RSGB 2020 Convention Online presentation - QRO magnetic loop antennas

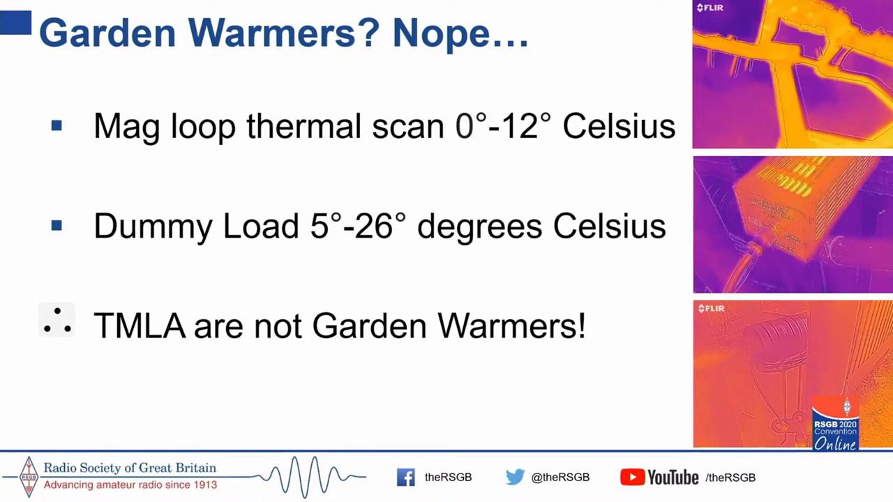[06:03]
FT8, and the thermal scan shows a temperature range of between 0 and 12 degrees on a day that is 7 or 8 degrees outside. A dummy load, operating for about 15 minutes, similar load, reaching 26 degrees.